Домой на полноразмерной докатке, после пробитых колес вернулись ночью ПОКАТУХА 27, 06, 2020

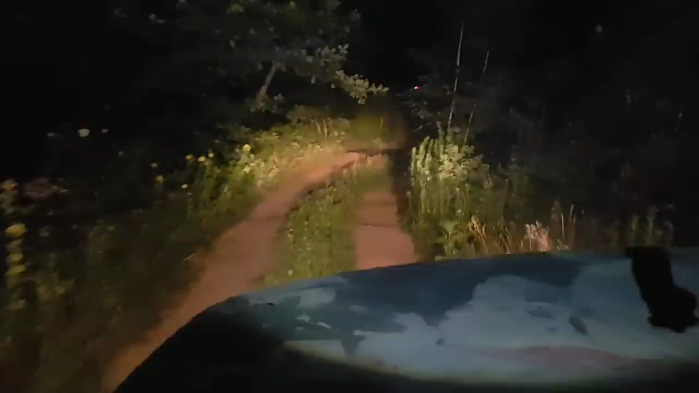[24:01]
ехать можно Нормально тут Можно было там шнурами пробовать Что-то лепить Нормально тут не слепишь Все равно придется переделывать Решили Накинуть запасочку Потихоньку доехать Так, вот уже Твердое покрытие рядом Нормально идем
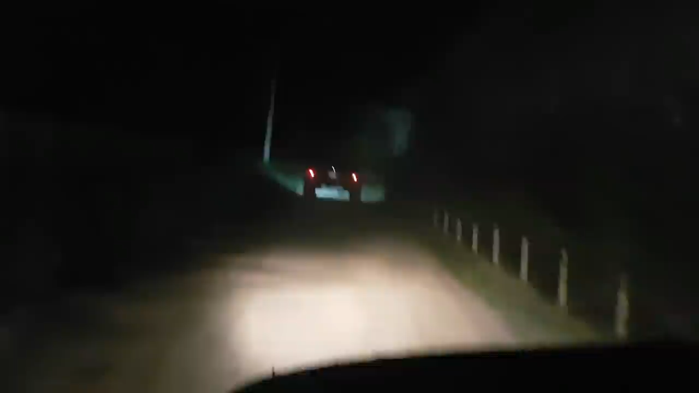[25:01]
Можно пониженную одну Выключать Ну, вот и трасса
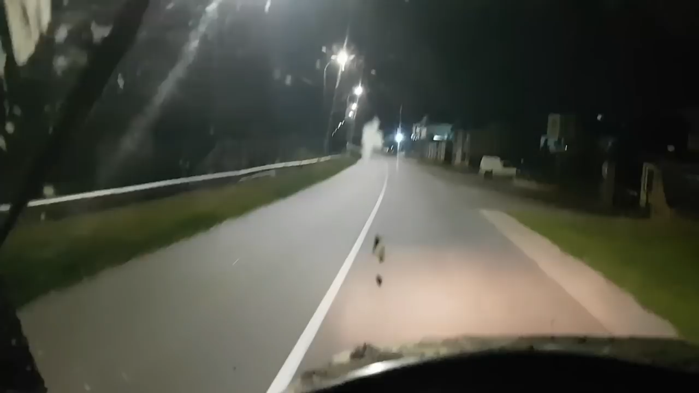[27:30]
Мы тоже Остановились Вон оно Далеке Так, друзья У Макса Лопнула запаска Опять
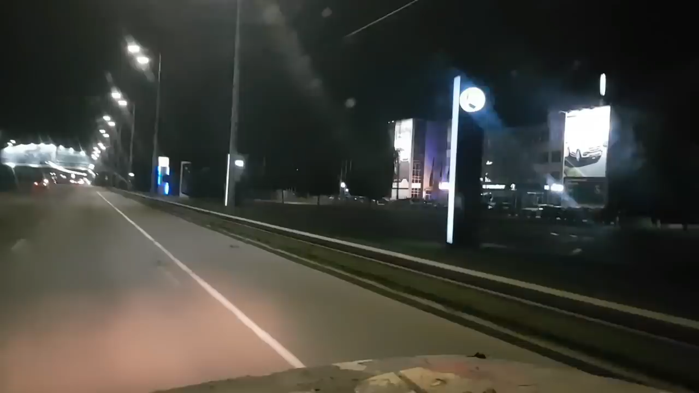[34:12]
левый мерседес мазерати джип опель все тут а мы летим на докатке на трех нормальных колесах все стабильно температурка держится печечку включили датчик сломался еще включение вентилятора
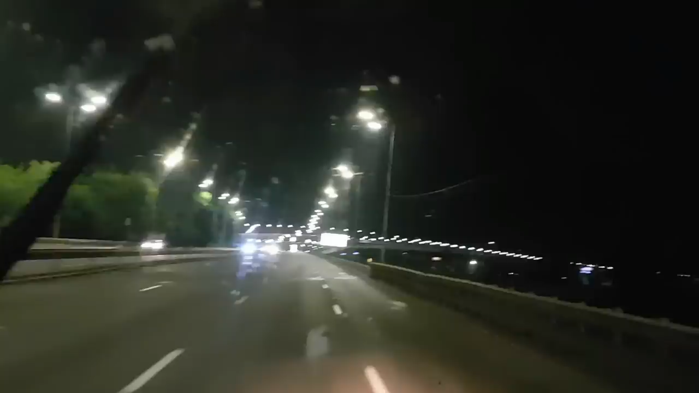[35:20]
а вот уже и наш мост уходим направо вон и левый берег на горизонте город спит